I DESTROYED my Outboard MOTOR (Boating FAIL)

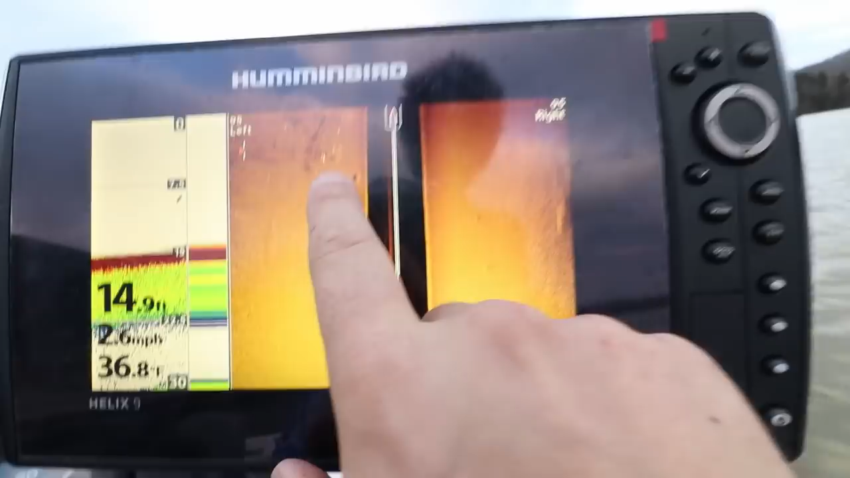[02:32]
On screen: depth 14.9 ft
so there's the brush there's some there's some fish on there
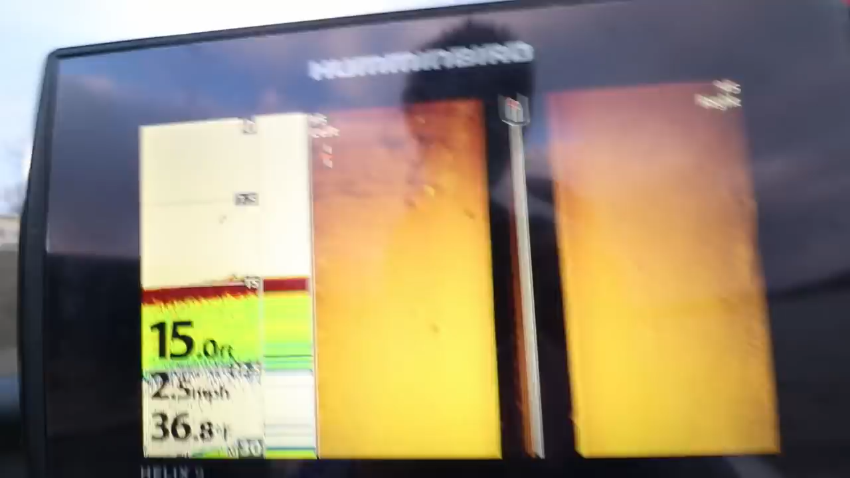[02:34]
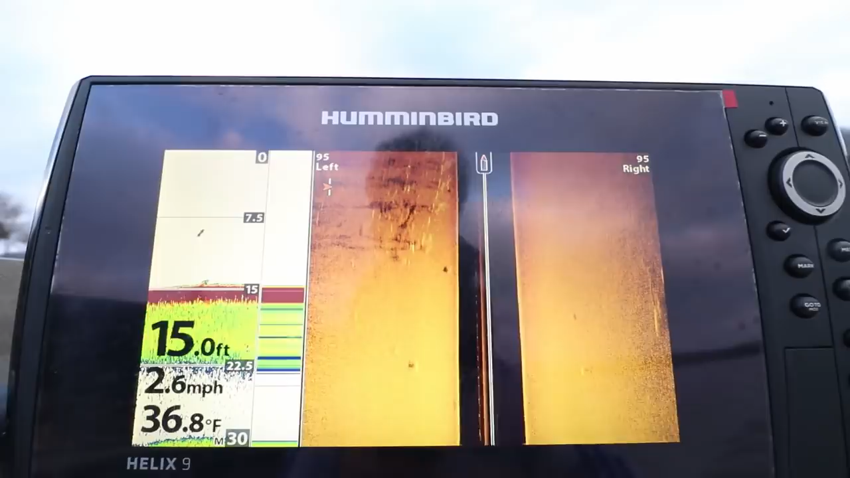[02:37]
On screen: depth 15.0 ft, water 36.8°F, speed 2.6 mph
this is all the brush that they stacked up and the edge of the docks there might be some fish in there
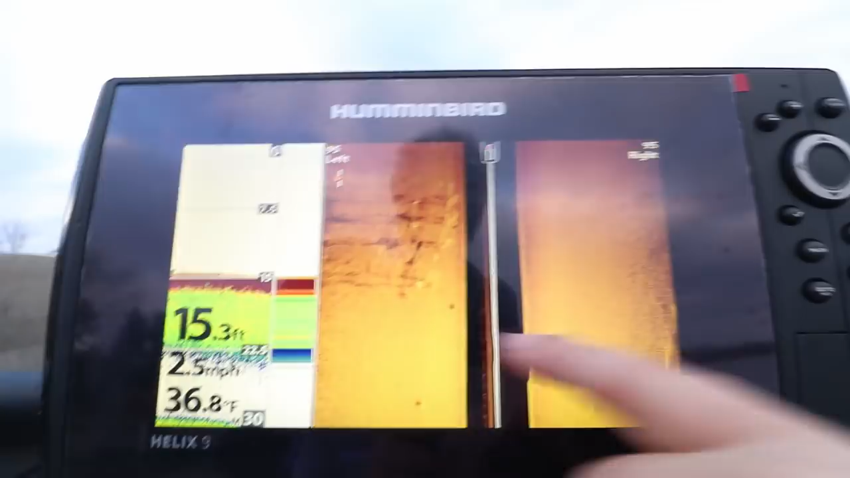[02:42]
On screen: depth 15.3 ft, water 36.8°F, speed 2.5 mph
but i want to make a farther run way down i want to go exploring i like exploring but if you want to also see
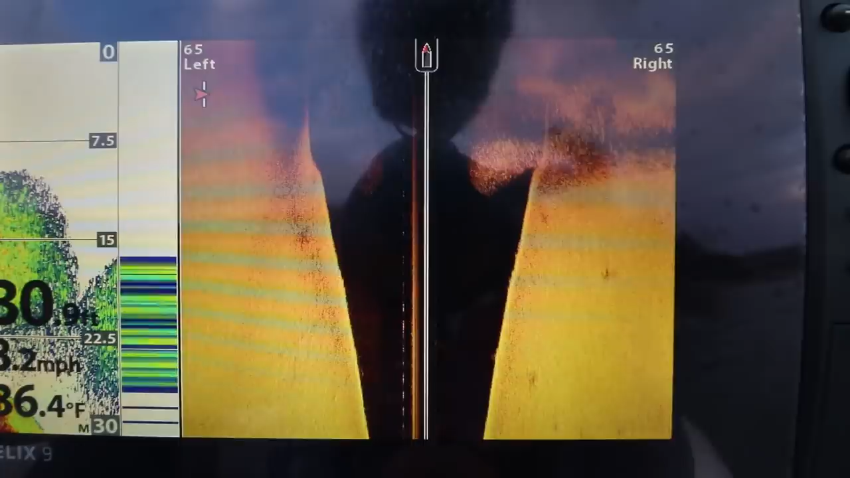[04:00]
ball of shad look at that that entire thing
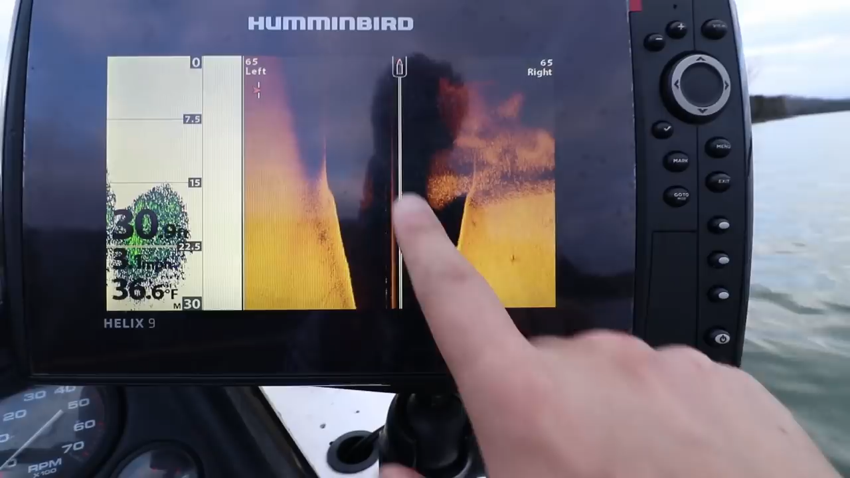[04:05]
On screen: water 36.6°F
is all shad same on this side unbelievable there's no shortage of food for these fish let's go by this
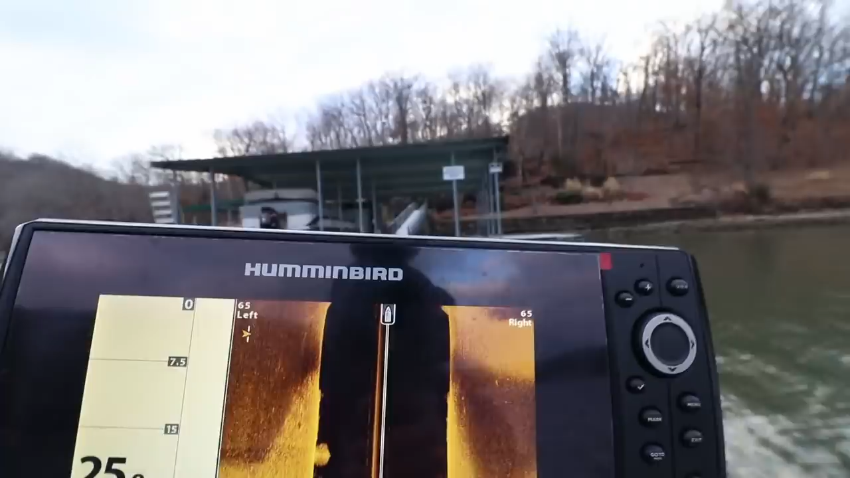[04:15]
guy's dock i
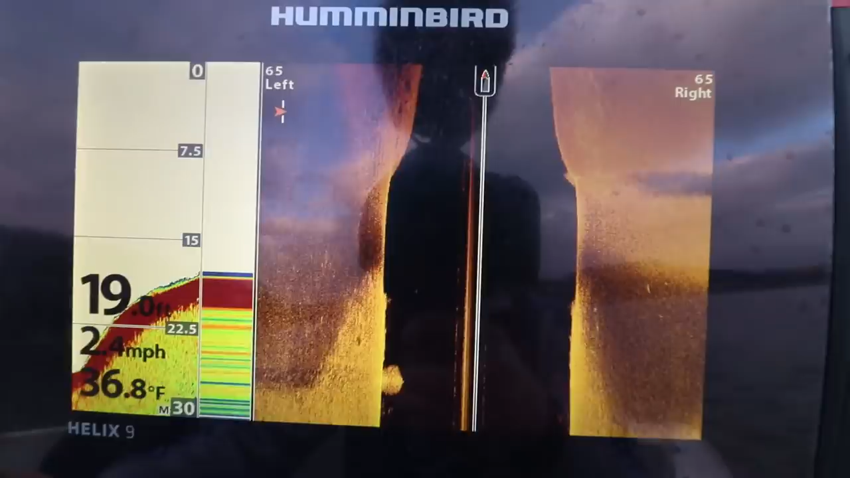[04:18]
On screen: depth 19.0 ft, water 36.8°F, speed 2.4 mph
want to see it on this side just light up absolutely
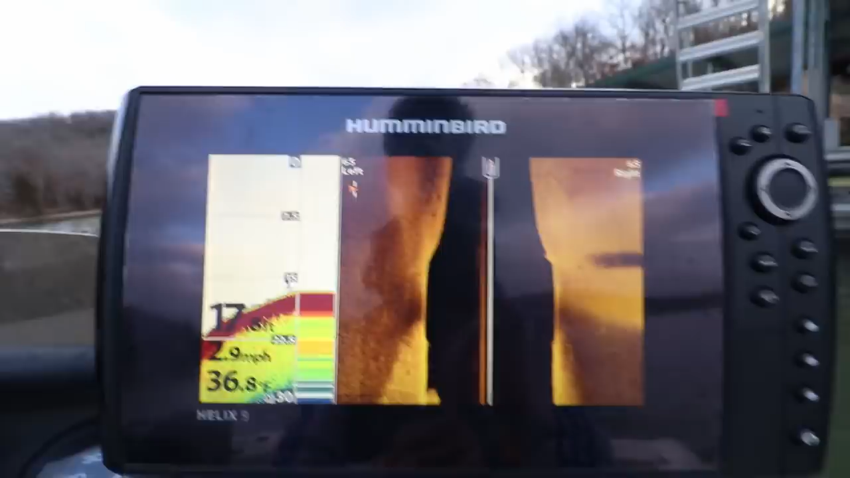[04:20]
On screen: speed 2.9 mph
light up and i'm not seeing it that's
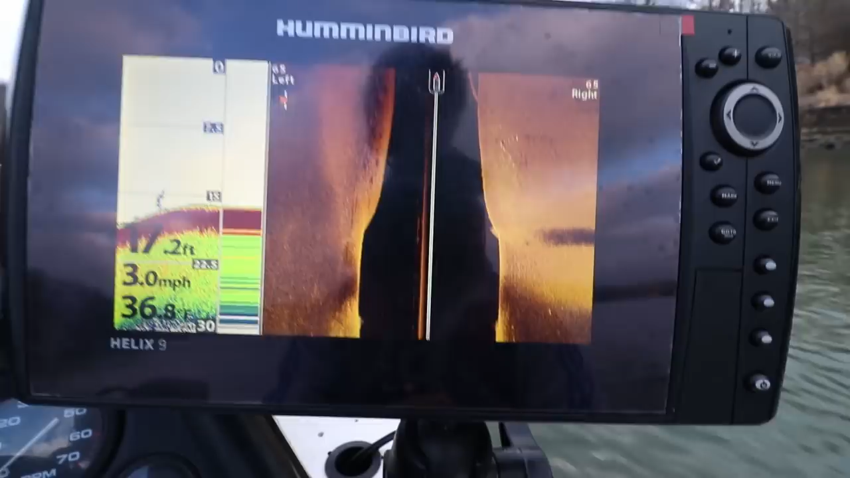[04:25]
On screen: depth 17.2 ft, speed 3.0 mph
one of his dock pilings there's some fish right there there are some fish
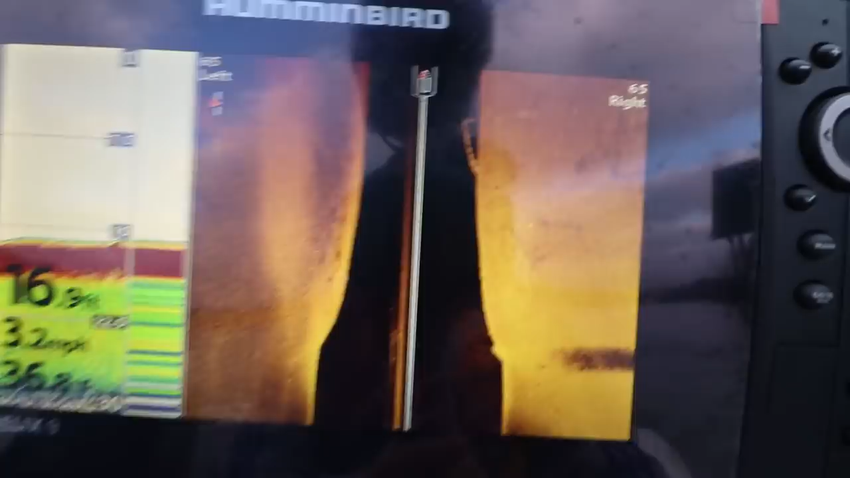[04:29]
underneath that but that's definitely not what i want to see okay well bad news